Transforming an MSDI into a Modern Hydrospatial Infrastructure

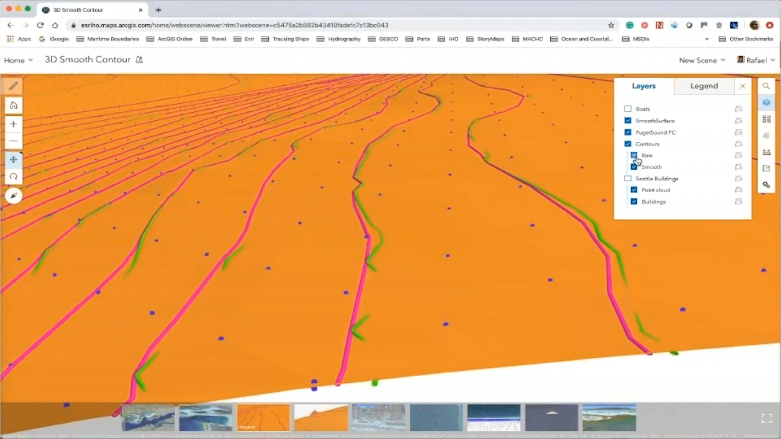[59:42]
raw contours before they are automatically smooth by the bathymetric solution, and the pink are the smooth contours.
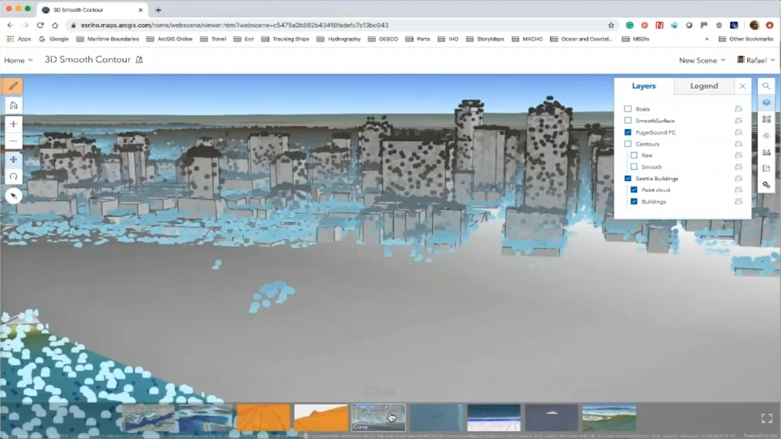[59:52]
And on the land data,
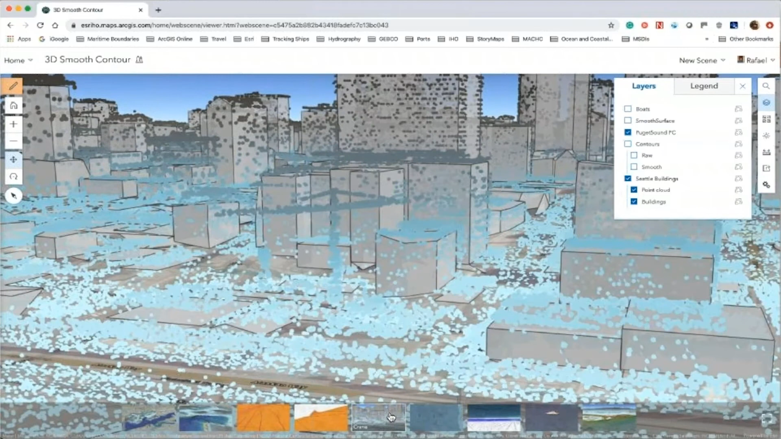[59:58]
I like this specific view because you can see the crane
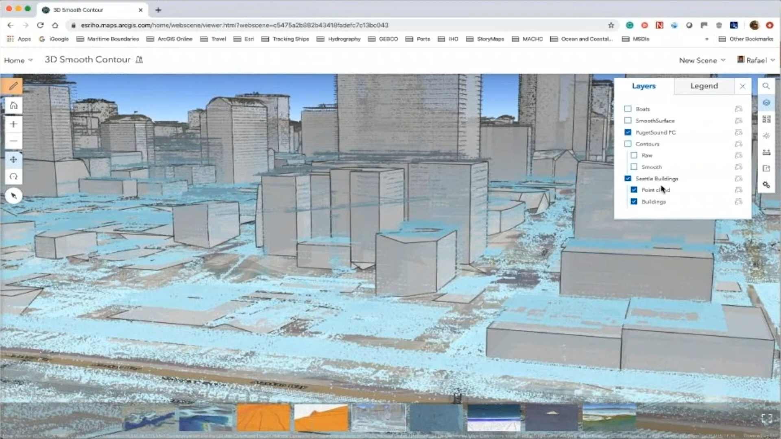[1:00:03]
very well defined from the topographic LiDAR. And here you can adjust the daylight to any time of the day that helps to better represent your data in 3D, and also from any day of the year.
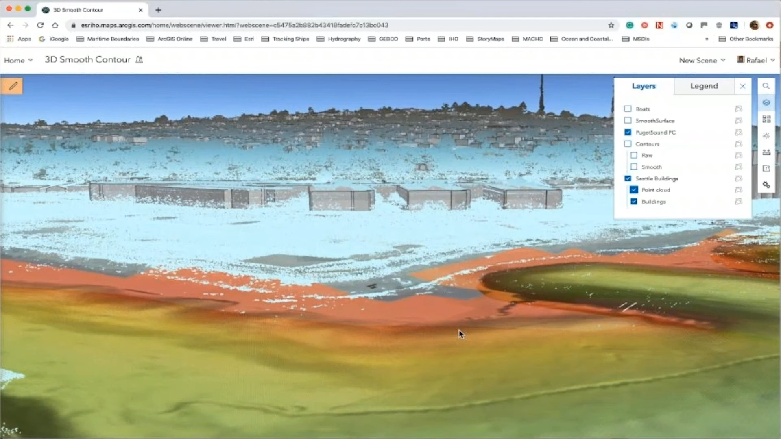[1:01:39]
10.6 billion points in the entire area, streamed online very fast, very efficiently.
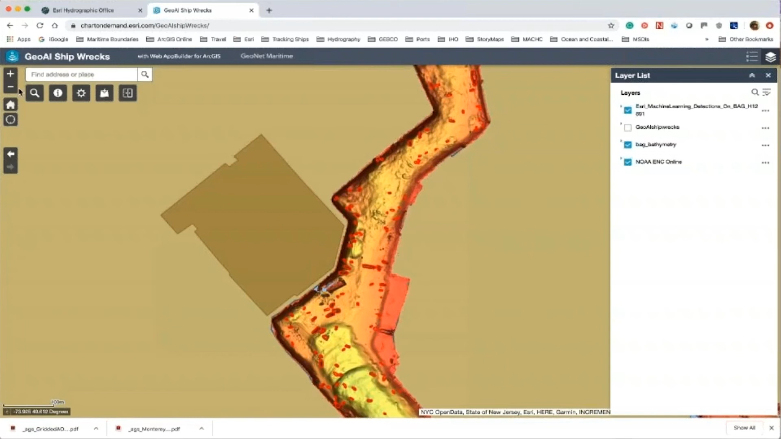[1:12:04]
identified those wrecks. You can see them highlighted in red, right there. Those are the known shipwrecks. Let's get closer so you can see them.
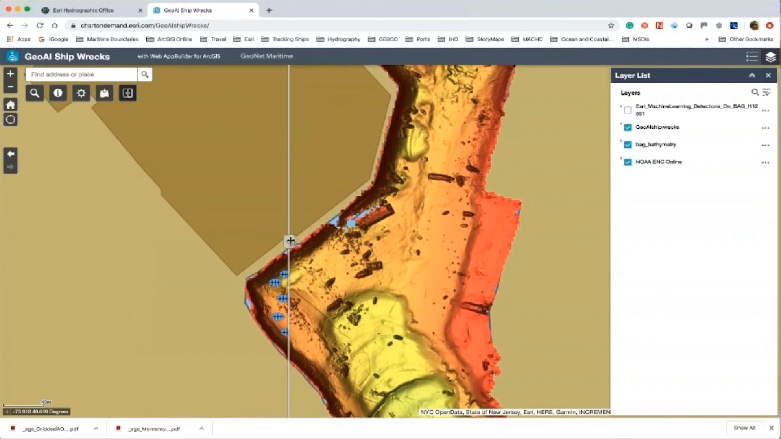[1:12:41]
the shipwrecks directly from the bathy data and the shipwrecks identified and extracted by the artificial intelligence. Here, compared to the ENC,